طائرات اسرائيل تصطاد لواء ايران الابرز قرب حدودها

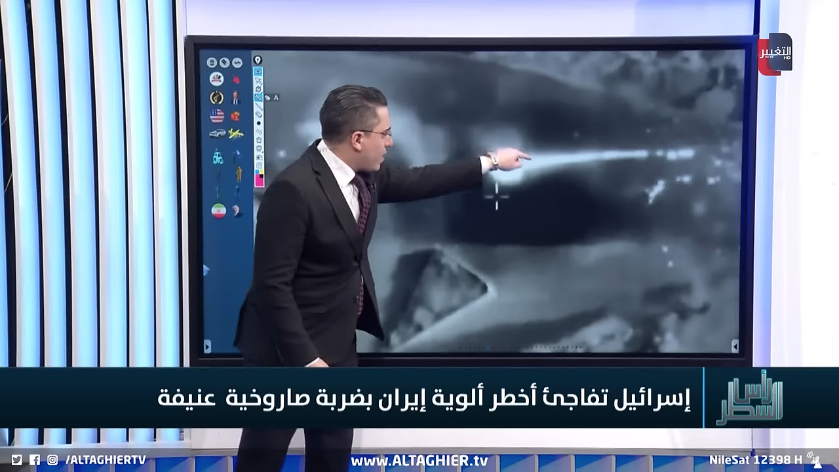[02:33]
الاستهداف لهذه السيارة تلاحظ هنا بأننا أمام جزرة على الطريق وأيضا تلاحظ بأن هذه العلامتين الواضحة